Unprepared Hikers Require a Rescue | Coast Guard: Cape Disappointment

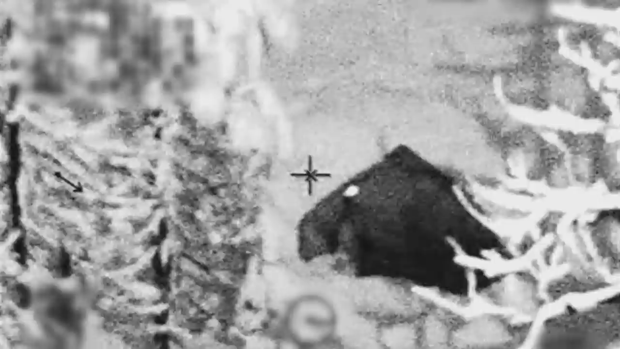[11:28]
I think the wind was too high, and they were barricading themselves down with their tarp and tent. All right, basket coming inside. I hope they're all right.
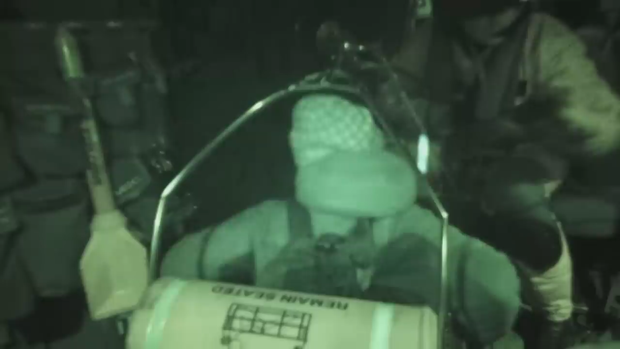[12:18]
And get your survivor outside of the basket. And basket going out the door.
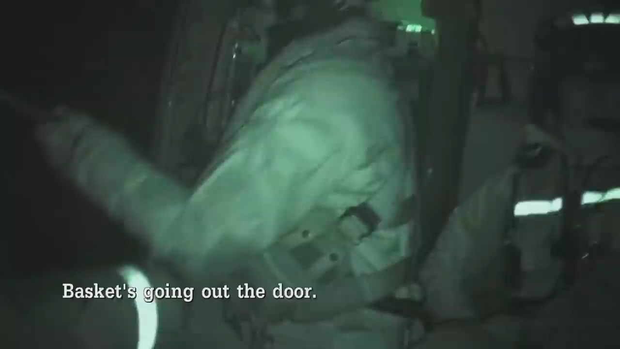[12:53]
I'm trying to bring all the gear. Coast Guard, what do you want us to do here? Get in the basket. Come on, get to the basket.
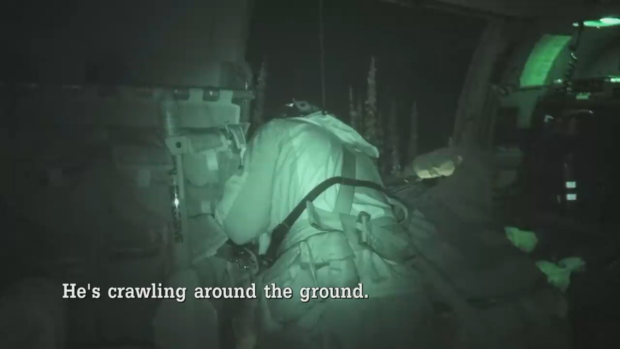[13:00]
He's crawling around the ground. Drop your gear. They had these giant hiking backpacks on. We put down a whole lot of rotor wash, and they would just blow over.
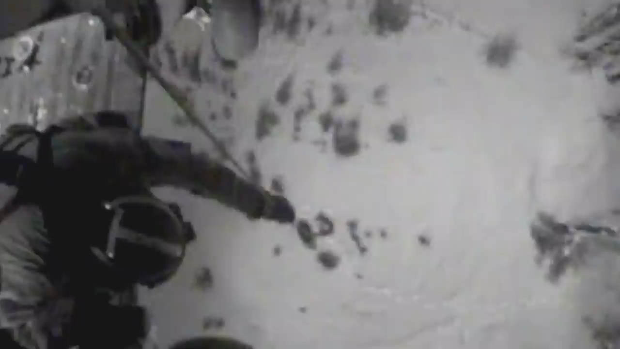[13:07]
What is he doing? Ramping the basket up underneath himself. Oh my God.
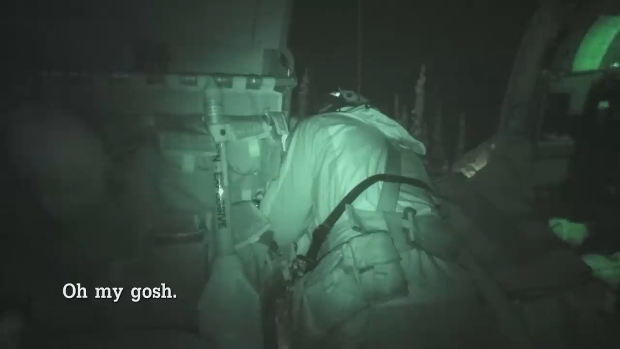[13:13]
These guys are literally crawling to the basket, trying to bring all their bags up with them. Please get rid of that gear.
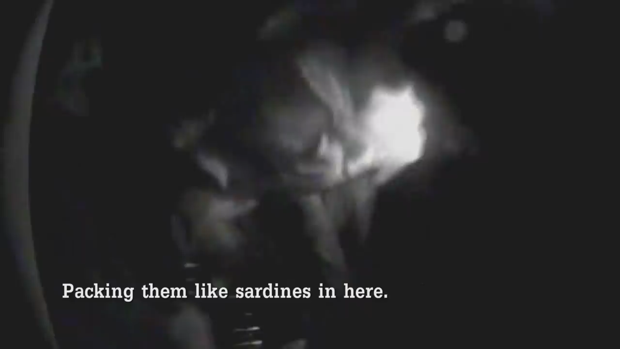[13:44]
Packing them like sardines in here. We were just gonna pile in.
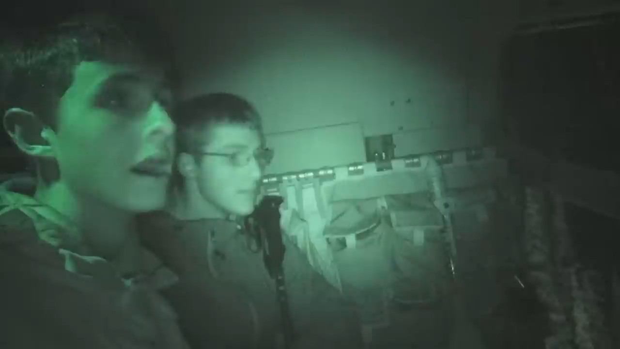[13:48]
There's a record of 26 people in the back of that cabin, so I knew they would fit. And he's getting outside the basket, inside the cabin. Roger.
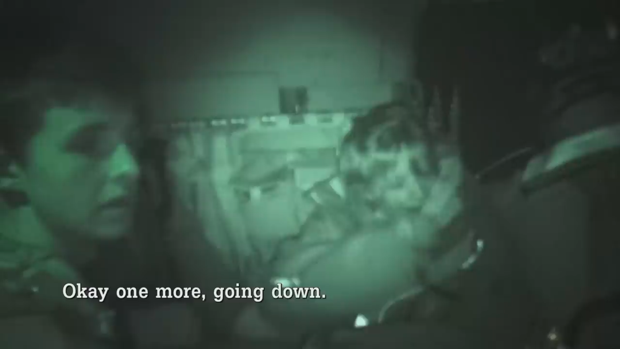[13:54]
And one more, going down. I can only imagine what the rescue team is going through. They weren't really set up to spend the night. One of them gets injured. They're all cold. They're tired. And inside the cabin, he's getting outside. Okay, let's get the hell out of here.
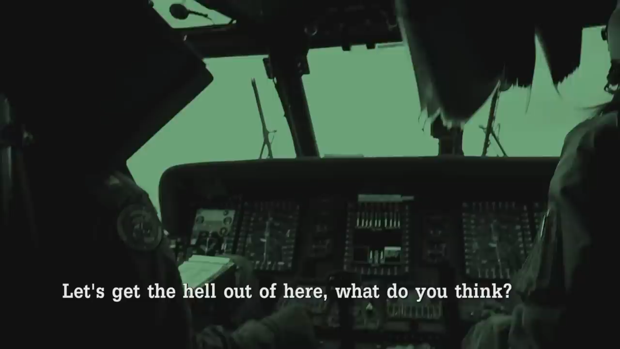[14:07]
What do you think? Roger. And cabin door is closed.
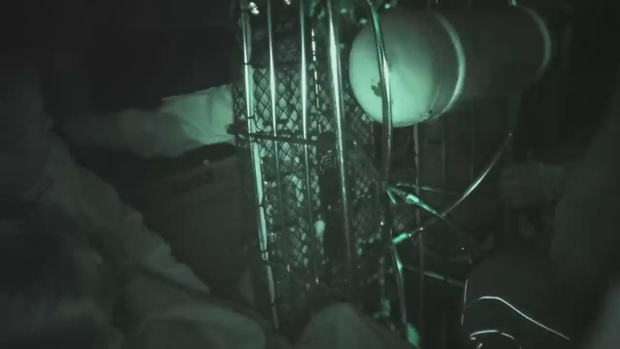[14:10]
Once the last person got into the cabin and I saw their happy faces, we're getting ready for forward flight, I just couldn't help myself but feel a little bit of pride.
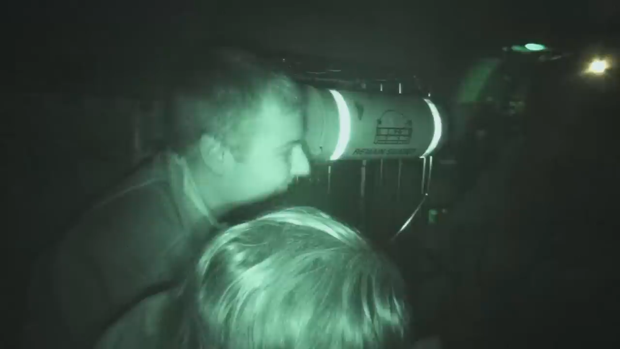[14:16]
Is your leg okay, Clint? Or you don't want to take an ambulance ride when we get there? All right.
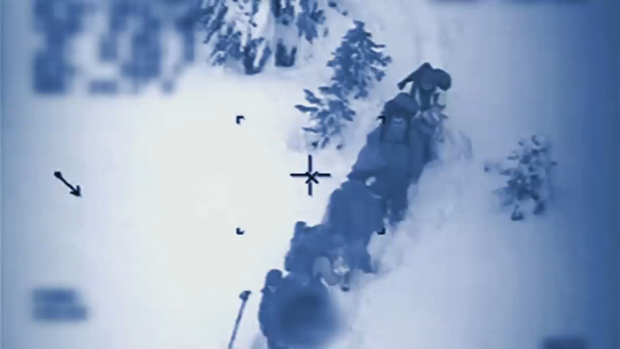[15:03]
It was such deep snow, and we were already so tired and cold. And Survivor is getting into the basket. Easy back, hold.
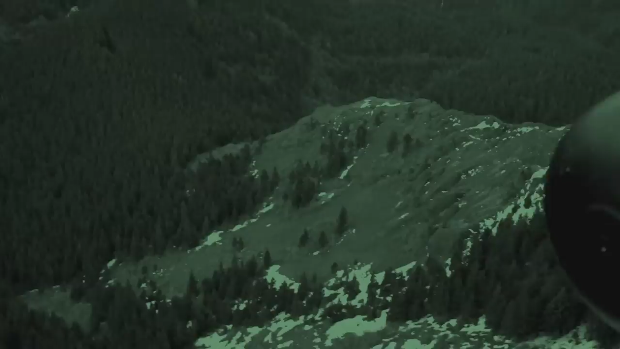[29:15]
Guy goes on a hike with his dog. On his way up the mountain, he hears someone calling for help.
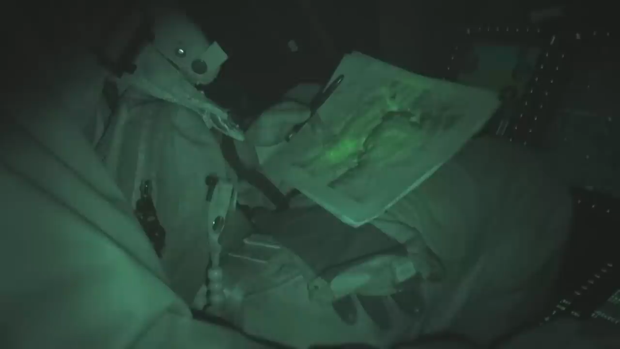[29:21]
Yes. Table Mountain is kind of a flat top, but you know, all this stuff is treacherous.
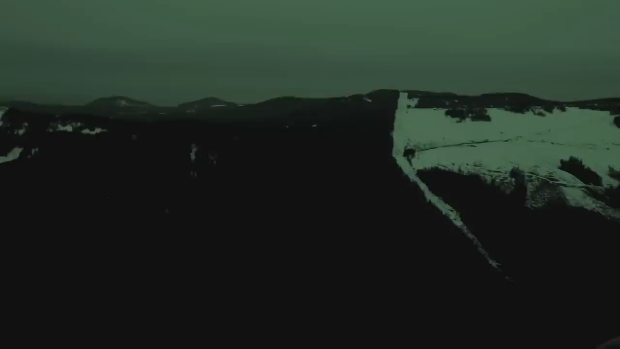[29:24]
This particular search area was characterized by various terrain features. The most treacherous is the first place that we'll typically look, so anything with cliffs.
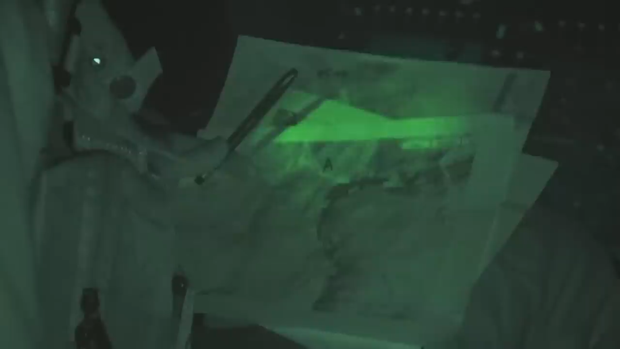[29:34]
This must be it up here. It's probably an 80-foot pier cliff right there.